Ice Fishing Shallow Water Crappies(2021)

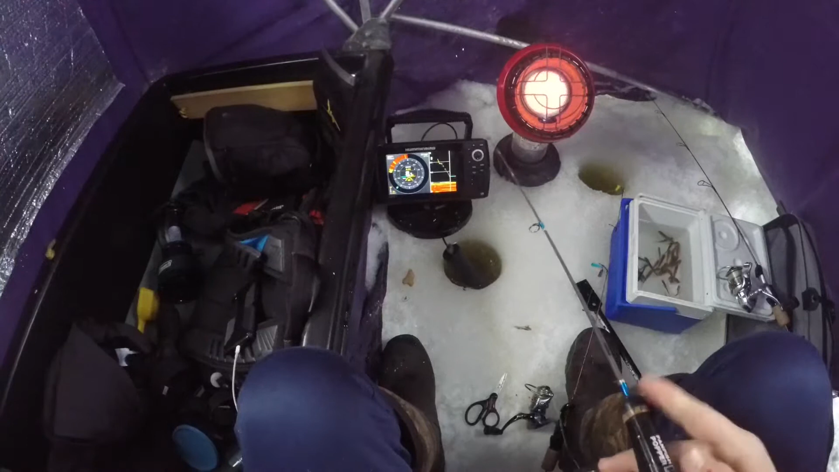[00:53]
That's a solid mark, actually. This would be a good sunfish or something, maybe.